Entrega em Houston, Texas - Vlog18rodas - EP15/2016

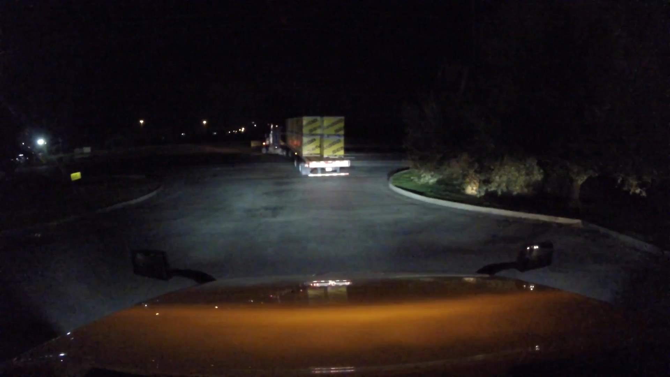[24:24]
Jet ski, ou snowmobile. Deve ser jet ski, né?
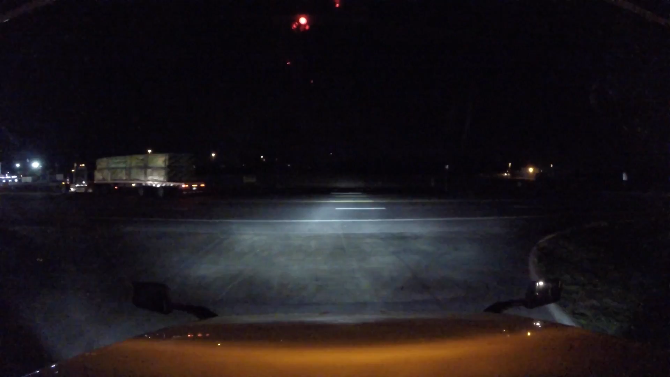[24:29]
Já no sul do país, snowmobile aqui não pega também. Interestadual 10. Já entramos na Louisiana. E vamos dirigindo aí no noturno.
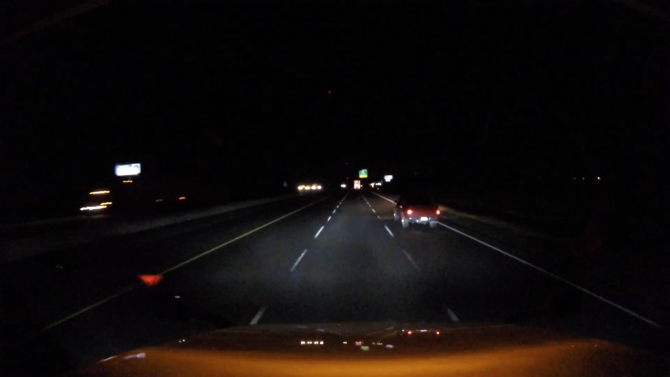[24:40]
Tranquilo. Estamos andando bem. Estamos na beira do litoral, tudo plano, muito bom.
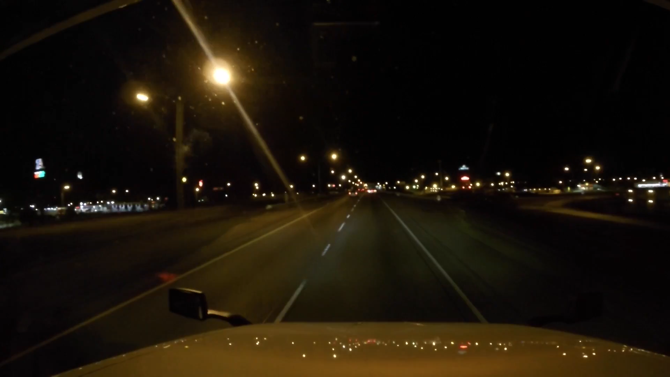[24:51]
Passando o rio Mississippi, estamos na cidade de Baton Rouge. 1.1 miles, keep